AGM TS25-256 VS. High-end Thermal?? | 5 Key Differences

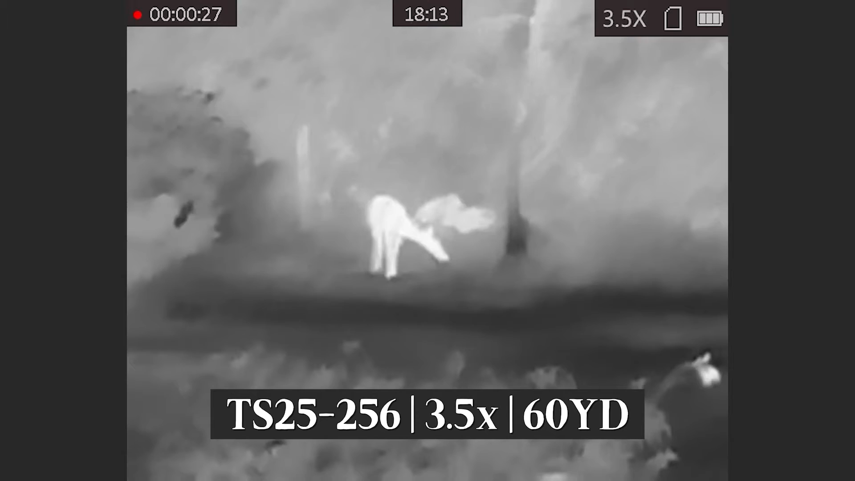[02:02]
So at the entry level, you're looking at 256 pixels by 192 pixels. So that's literally the number of little microscopic pixels that are detecting and measuring the infrared radiation that's being pulled in from the objective lens.
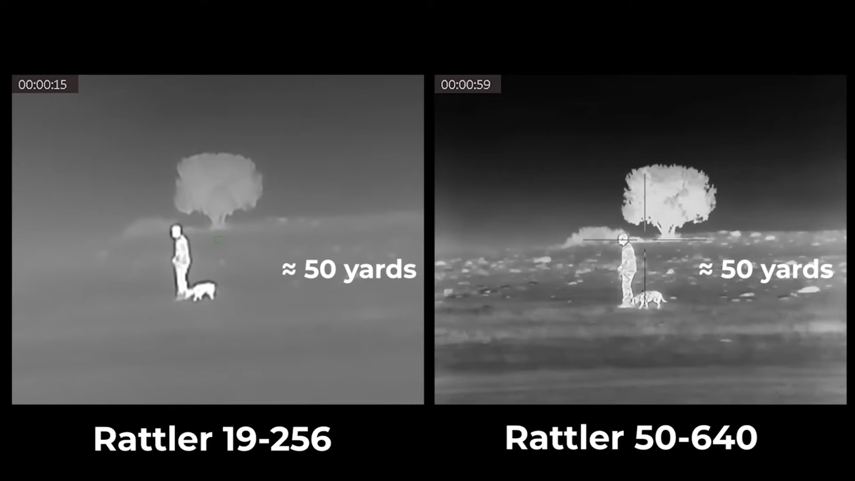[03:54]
But overall, the difference between the different thermal sensor resolutions means that you're going to have a higher fidelity, uh, between the contrast of the variations in heat of whatever you're looking at.
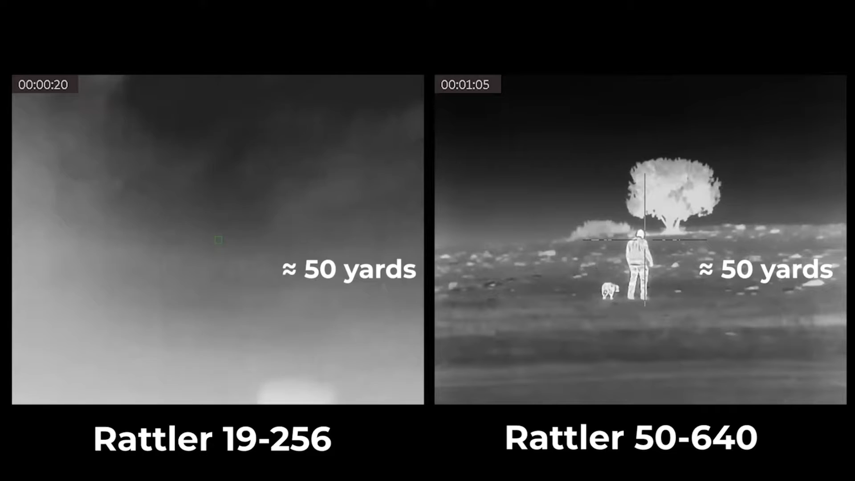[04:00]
So you'll be able to see more details. You'll be able to detect things at a further distance. So with the smaller sensor size, things are going to kind of get averaged down a lot more than, you know, like a 640 sensor. So again, I just want to emphasize, you know, with all three of these sensors, these are kind of shown, um, in scaled relation to one another, but each one of these sensors, all the data that's being collected by each of these sensors get scaled to the same display size.
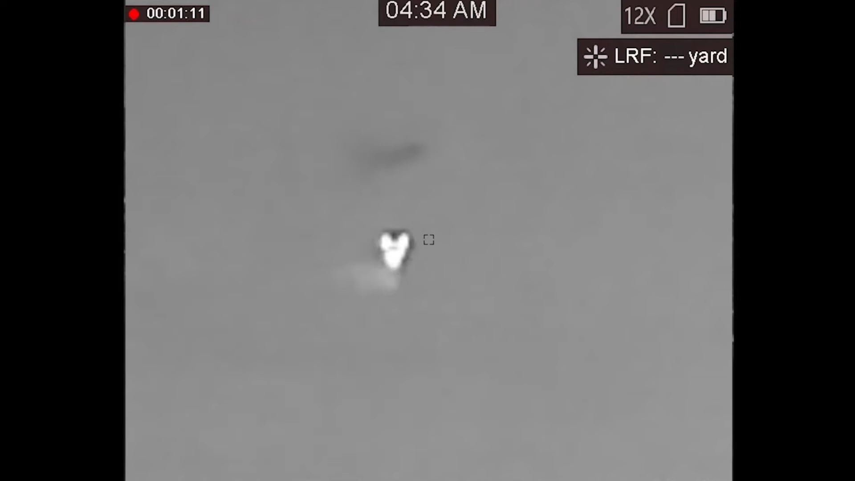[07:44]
your target right up in the corner of the screen. Now the rattler and the adder both have range finding capabilities.